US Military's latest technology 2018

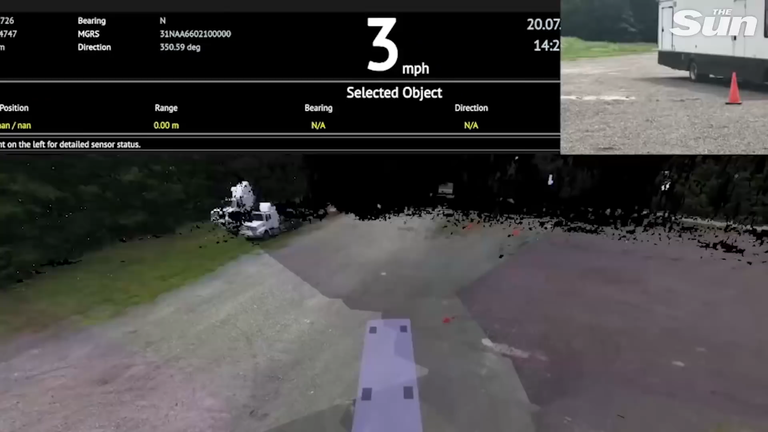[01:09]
to create a real-time 3D model of the vehicle and its nearby surroundings.
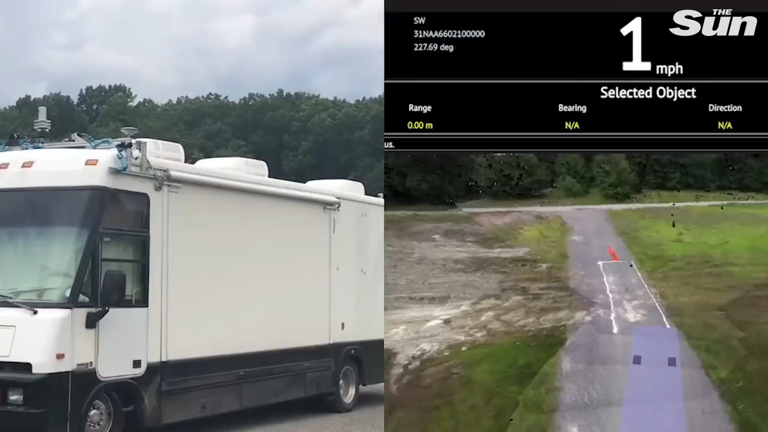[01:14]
In a final phase 2 demonstration, drivers and commanders in a windowless recreational vehicle successfully switched
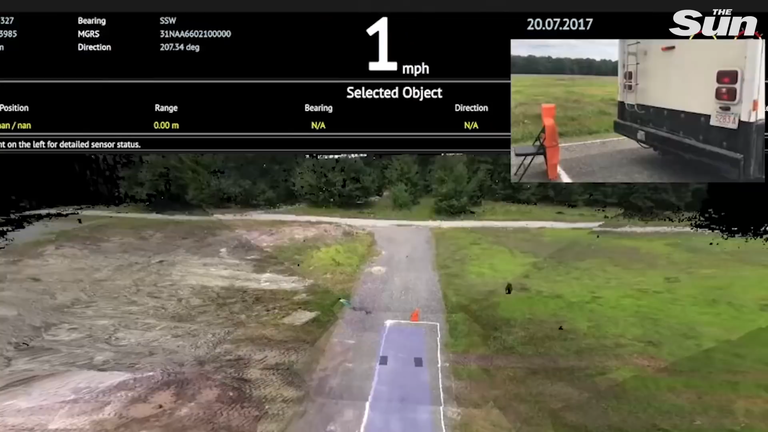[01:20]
among multiple virtual perspectives to accurately maneuver the vehicle and detect targets of interest during both low and high-speed travel.